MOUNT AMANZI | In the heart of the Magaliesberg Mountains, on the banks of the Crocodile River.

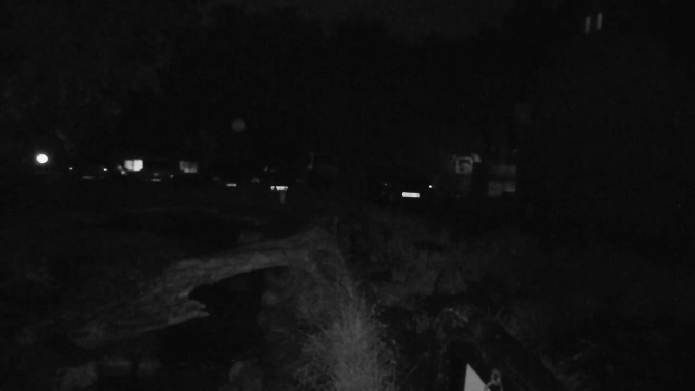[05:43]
The frogs will stop croaking if I make a noise and that will make it near to impossible to find them. Looks like they've heard me. They've stopped.
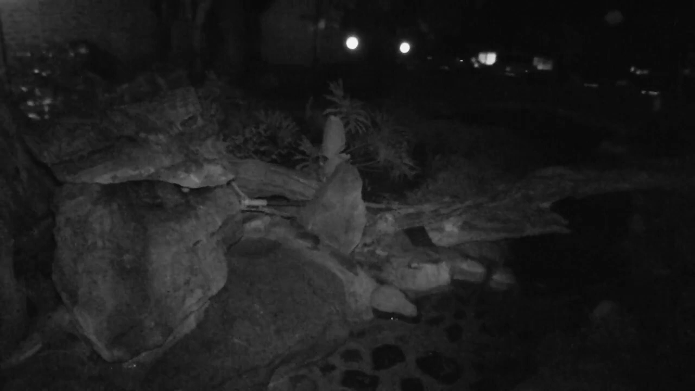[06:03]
I can't see any eyes reflecting. But, well, I guess better luck next time.